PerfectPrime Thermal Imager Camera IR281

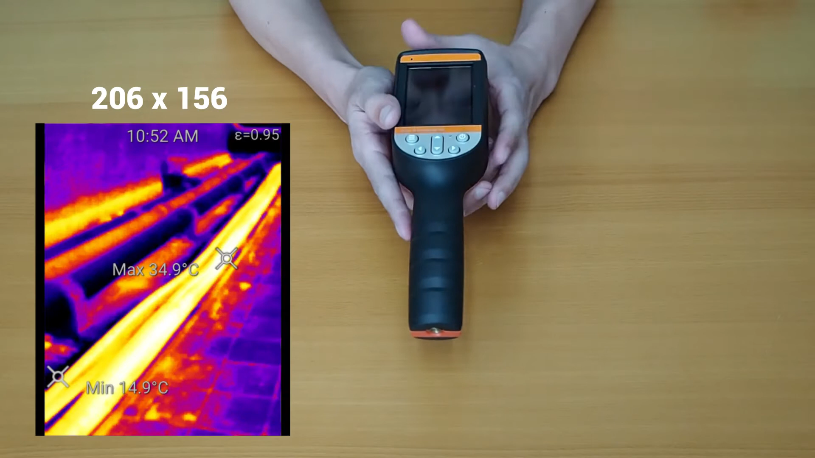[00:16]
On screen: max 34.9°C, min 14.9°C
It also has a higher infrared resolution which is 206x156, and has special features such as video recording and automatic firmware update.
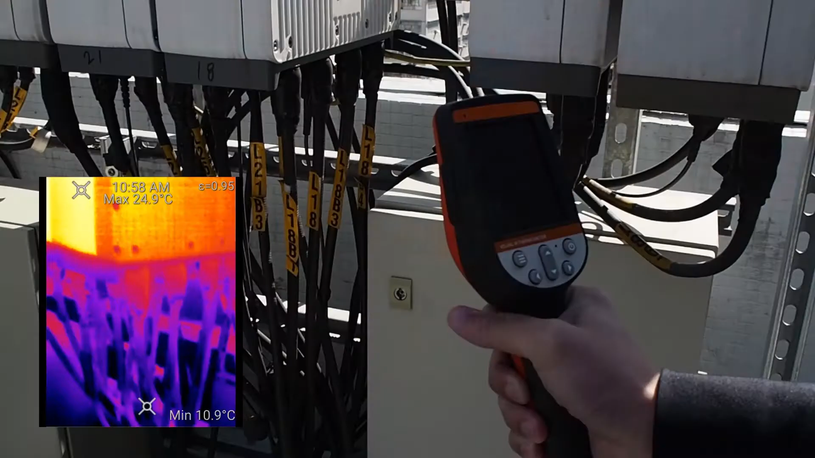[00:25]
On screen: max 24.9°C, min 10.9°C
With its high resolution sensor, the IR281 gives you high quality images and videos. It has clear outlines and temperature differences.
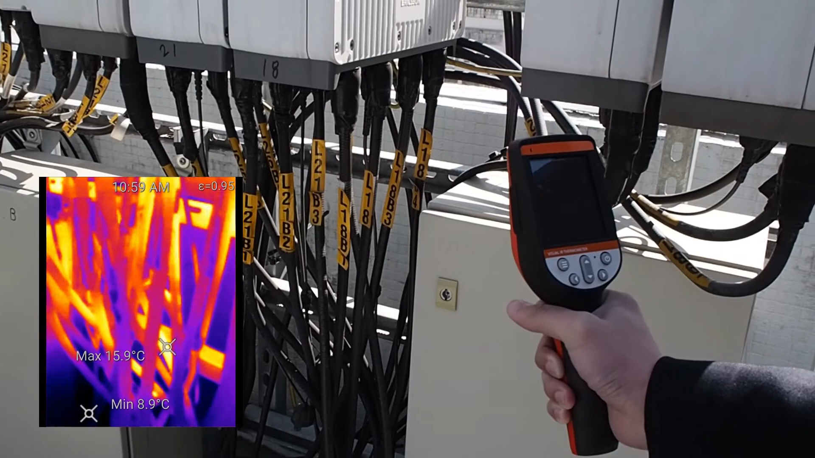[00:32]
On screen: max 15.9°C, min 8.9°C
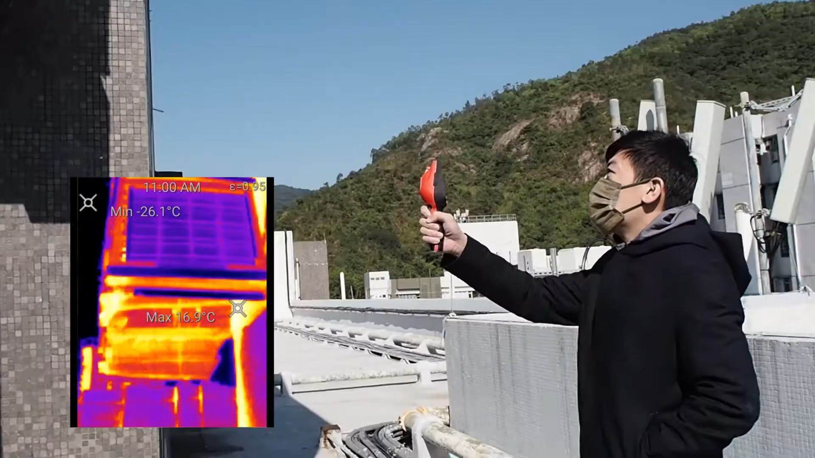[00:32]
On screen: min -26.1°C
And surprisingly, the recording quality is fluent and nice.
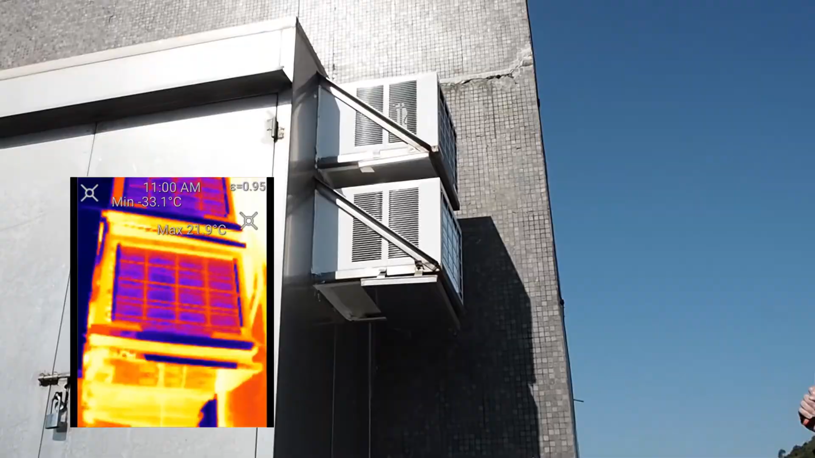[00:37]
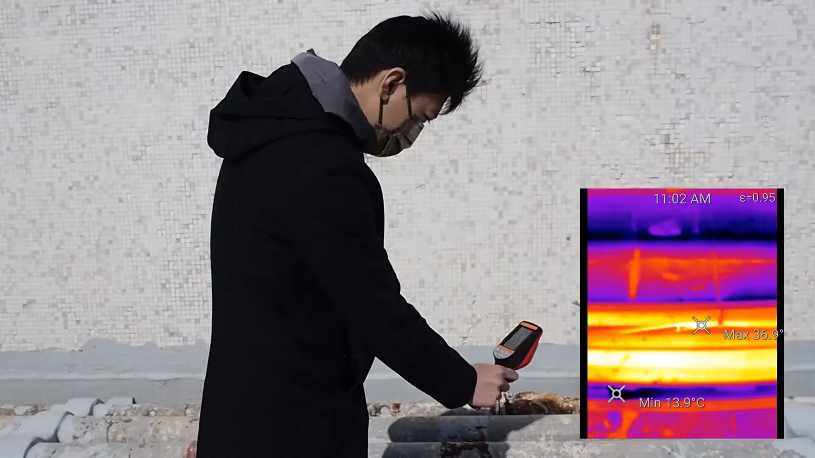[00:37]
On screen: min 13.9°C
You can record your object's temperature situation and play it later to do a deeper analysis.
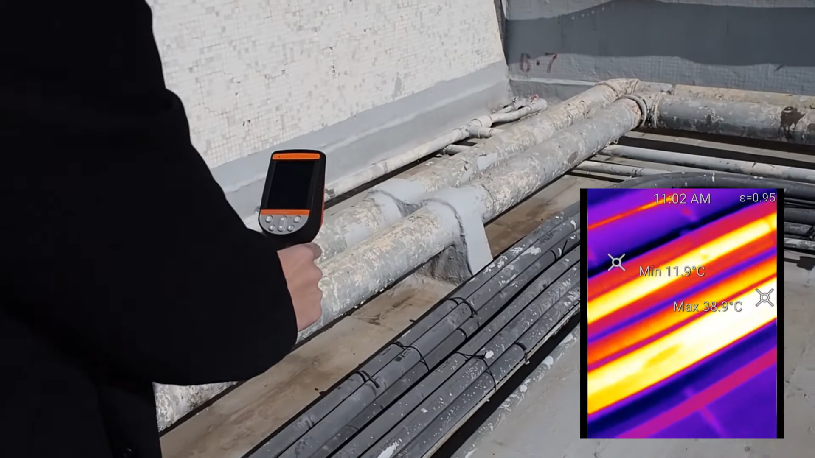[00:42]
On screen: max 38.9°C, min 11.9°C
For example, we can use it to inspect pipes or air conditioning on the roof.